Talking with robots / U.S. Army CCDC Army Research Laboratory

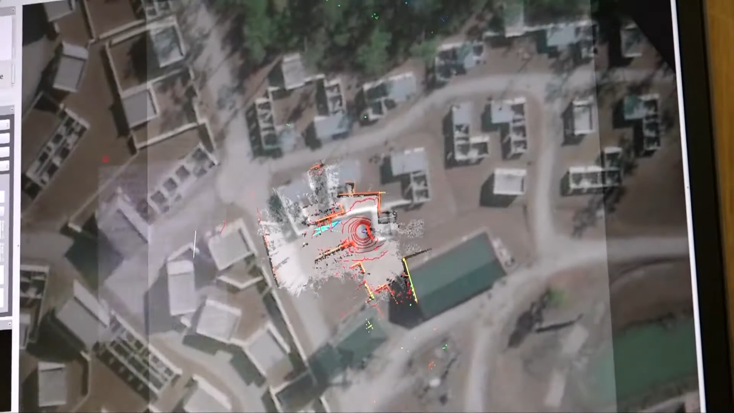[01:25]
And the third one is a traditional user interface that has a map display and also shows you what the robot actually sees.
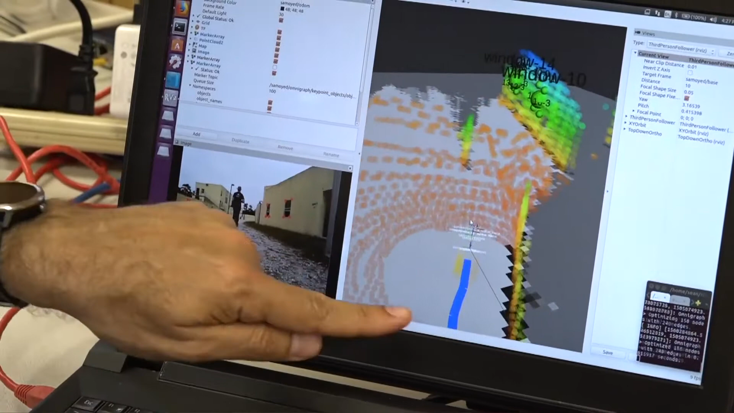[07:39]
So we have motion planning and task planning systems on board as well that are interpreting all of that in terms of a thing the robot should do.